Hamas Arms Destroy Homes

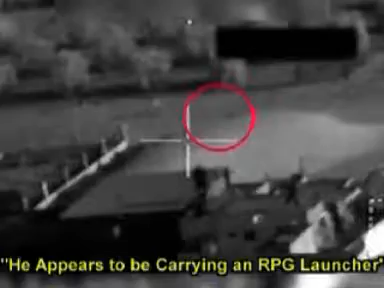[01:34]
Such acts are a blatant breach of international law.
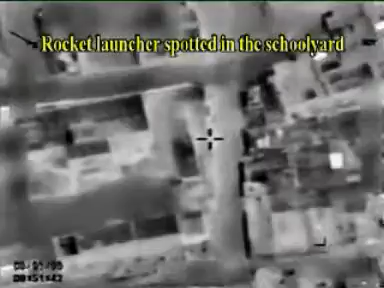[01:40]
Furthermore, having violated the sanctity of such protected areas,
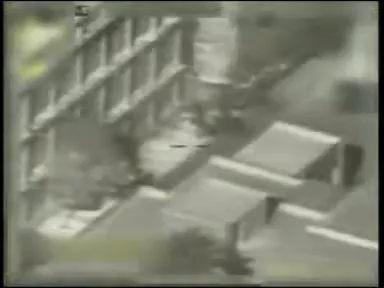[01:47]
Hamas renders them legitimate military targets.
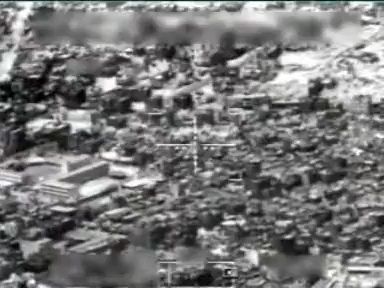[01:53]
The Israeli Air Force has proven its skills in pinpointing targets time and again, targeting single vehicles with little if any collateral damage to bystanders,
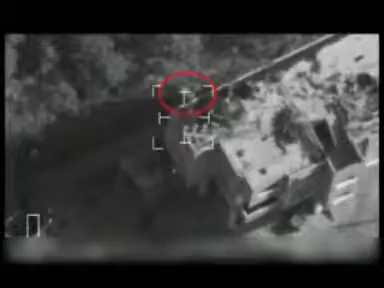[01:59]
and slipping rockets into the windows of Hamas headquarters, leaving adjacent apartments and their inhabitants intact.
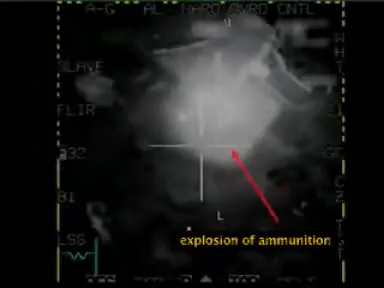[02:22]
it is the secondary explosions of Hamas' hidden catches and booby traps that bring about devastation to property, infrastructure and human lives.